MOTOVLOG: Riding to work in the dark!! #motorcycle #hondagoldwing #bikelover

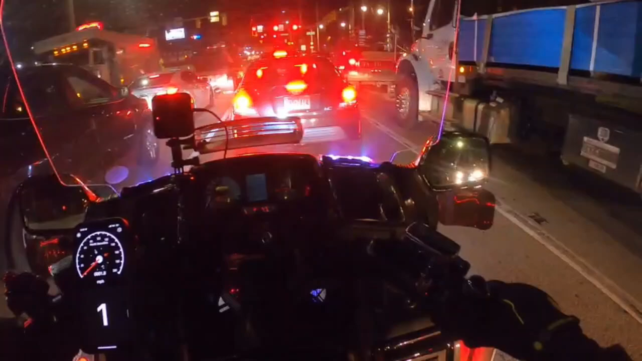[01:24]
And then I have one, two, three, four sets of LED strips. Actually three on the bike and one of them on my trailer. When the trailer is hooked up, those lights come through also. But I have two strips that are on either side of my windshield that were left over. At the time when I got done with the install, I didn't know what else to do or where else to put them.
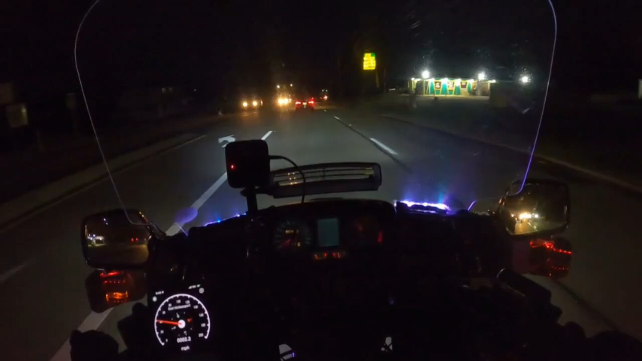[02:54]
I switched those bulbs out to LED as well. And even though a lot of my LED strips, they can flash around in all different colors and patterns and everything else, I bought them for the most practical reasons in the world. They're white in the front and they're set to red in the back.
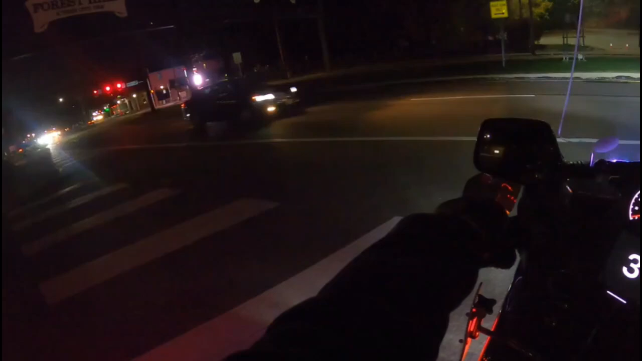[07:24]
Oh, you gotta be kidding me. I didn't do that to myself.
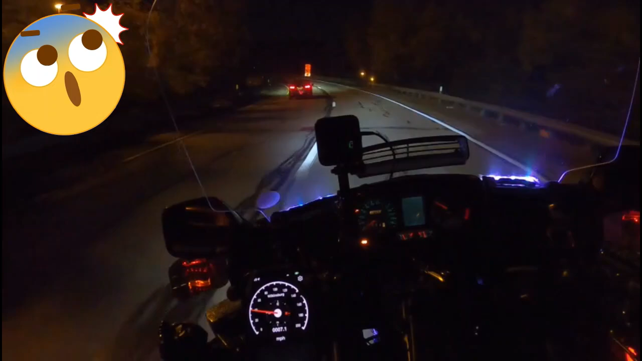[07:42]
Please tell me that traffic was going the other way.
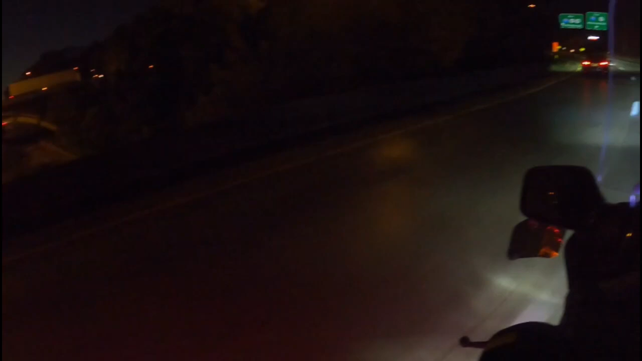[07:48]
Oh yeah, they're going into the city. Okay. I decided to take the long way around just because I had a few extra minutes. I left earlier than I anticipated leaving the house. That was the first reason. The second reason was the way that I usually go
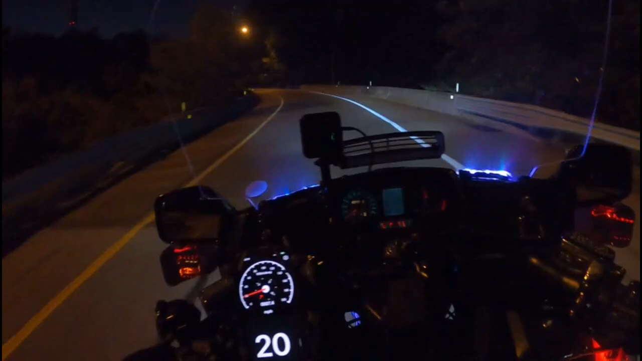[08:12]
is a really dark residential street with a lot of deer on it. So I'm just trying to avoid any unnecessary risk. This way that I'm going to work takes me about, oh, I don't know, maybe 6 or 7 minutes out of the way. Not, if even that, really. It's a quick jump onto the parkway, and literally we're going up just one exit and getting off.
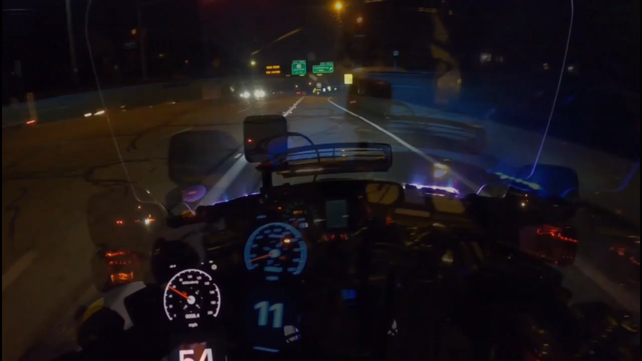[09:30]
And just like that, I'm back on my regular route. This is another one of those dark residential streets. You just kind of can't help. I can't really make my way around this one and got to take it to get to work. I actually used to live right around the corner in this area. And I'm talking about the deer would greet me at the front door.
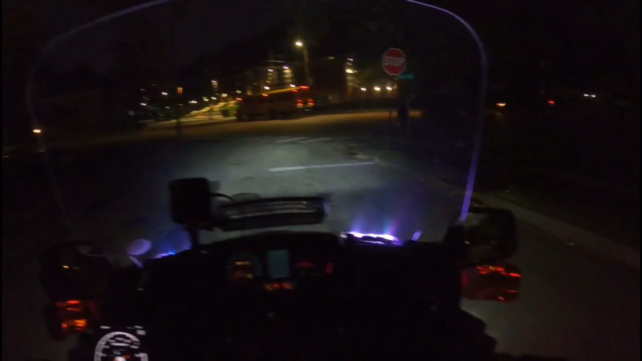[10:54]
All right, y'all. Well, after a quick stop for a little Dunkin' Donut goodness, I'm just about at work. I'm gonna leave you right here so as to not show you exactly where I work, but you all be safe out there. I'm Derek T. This is Steel City MotoVlogs. I'll see you all on the next adventure.